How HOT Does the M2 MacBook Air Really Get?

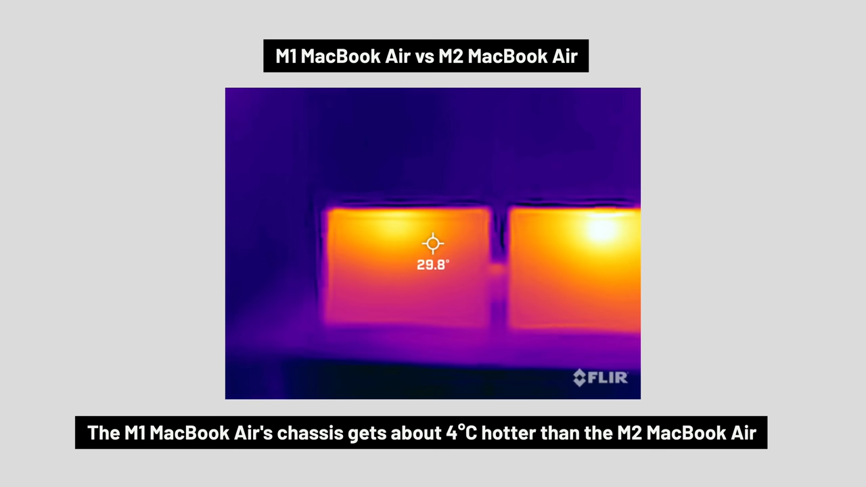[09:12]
Flipping them over and looking at the part that's actually going to be roasting your thighs, again, the M1 MacBook Air was slightly cooler, although both of them are still too hot to be comfortable on your lap.